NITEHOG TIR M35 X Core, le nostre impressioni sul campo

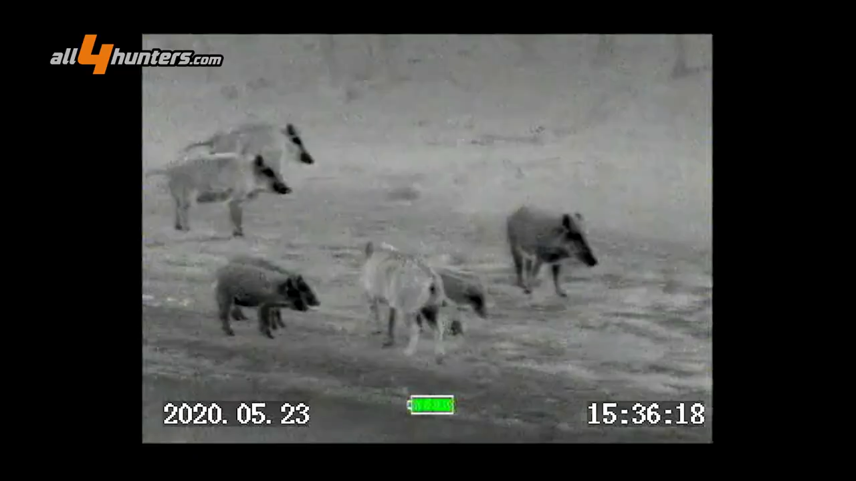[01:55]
cattare tutti gli esseri viventi quindi in grado di emettere calore che
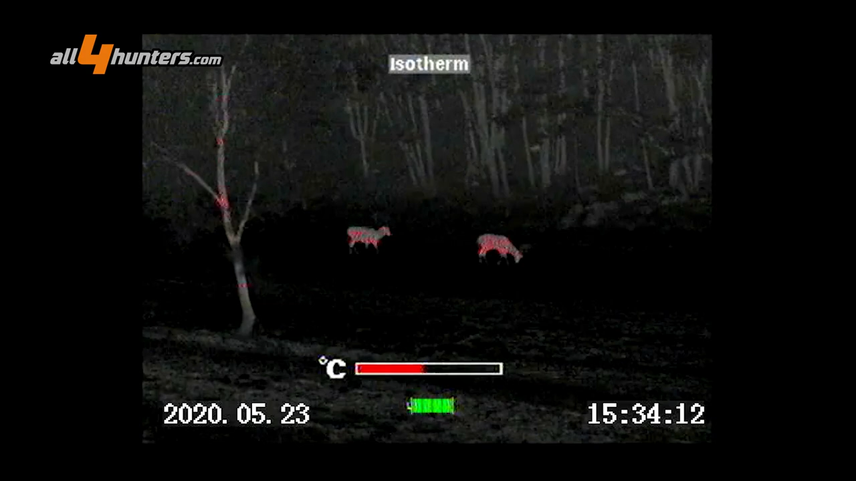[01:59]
a quel punto verranno evidenziati emetteranno un bagliore e
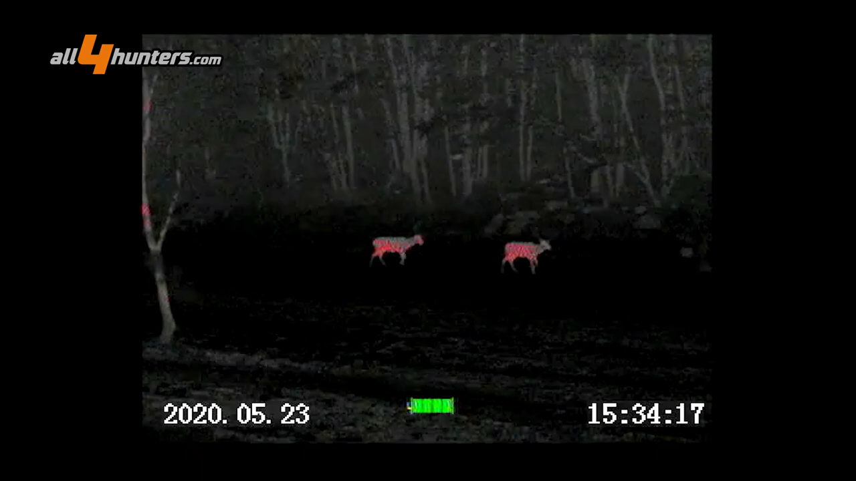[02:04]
diventeranno fosforescenti fino a una distanza di 1600 metri
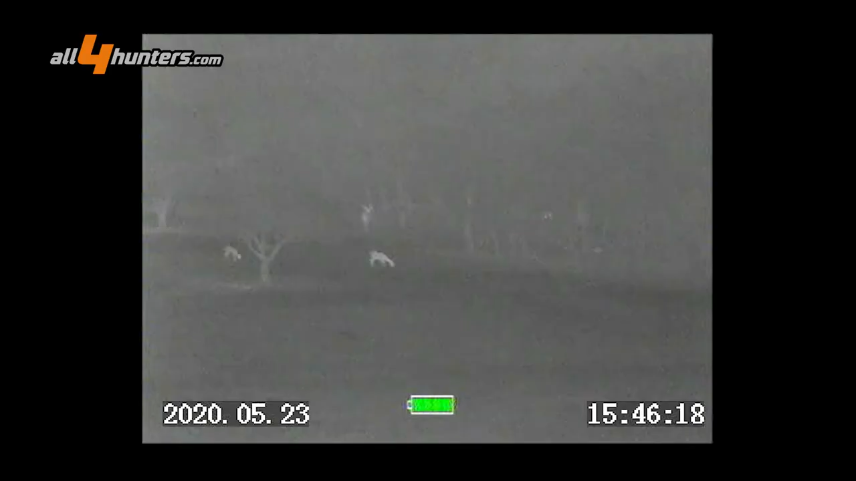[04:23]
di azoto è importante sottolineare che ciò che noi riusciamo a vedere attraverso il nostro visore termico non è assolutamente influenzato dalle condizioni di luce ma soltanto
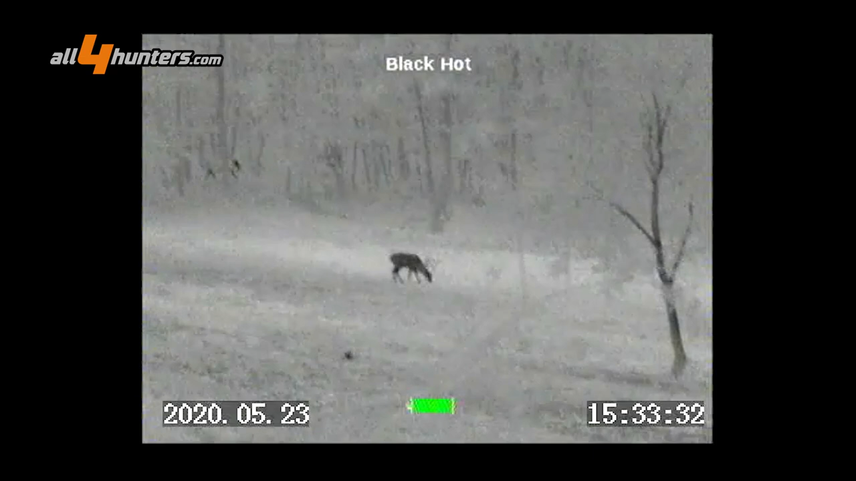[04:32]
dalla quantità di calore appunto emesso da ciò che noi stiamo guardando